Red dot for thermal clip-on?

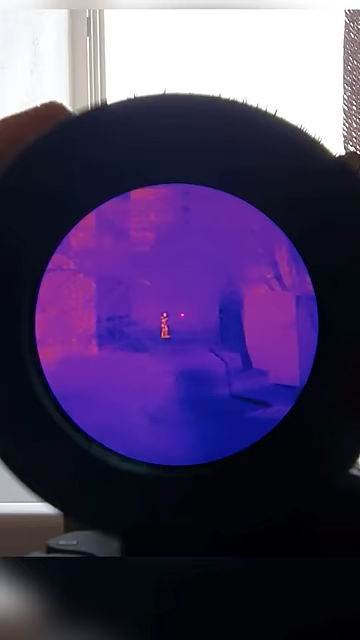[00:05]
The setup we're using is a magnifier, red dot, and a thermal. You've mostly seen probably LPVO and thermal. We like to use this.